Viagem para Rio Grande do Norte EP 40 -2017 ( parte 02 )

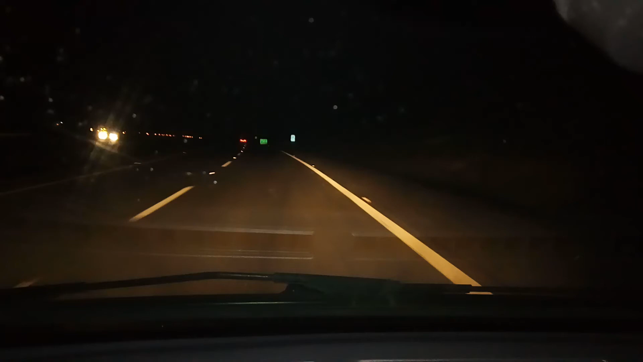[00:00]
para acessar aqui a rodovia Presidente Dutra. São 5 horas e 40 minutos.